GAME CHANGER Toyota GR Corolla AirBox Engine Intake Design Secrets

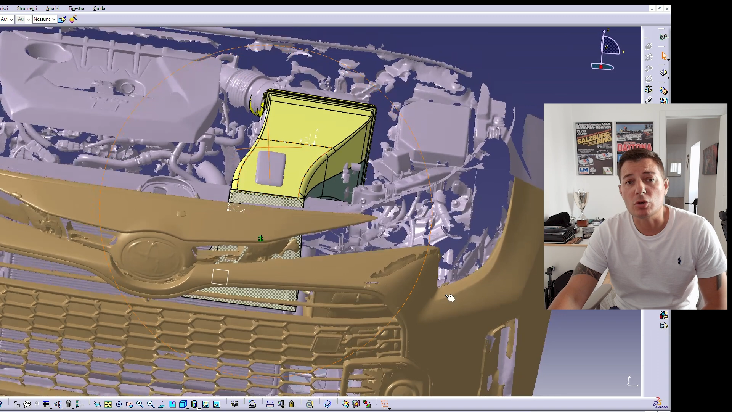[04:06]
effect because it makes sure that no air goes on top of the radiator instead
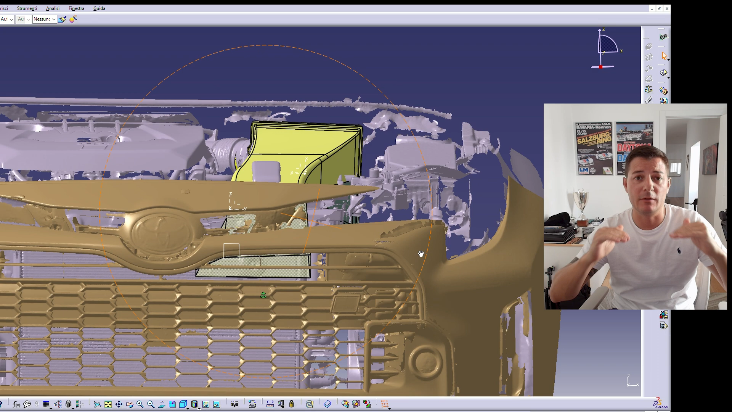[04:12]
of passing through the radiators the another concern we had is that the third part of the ducting that is the one that goes down in front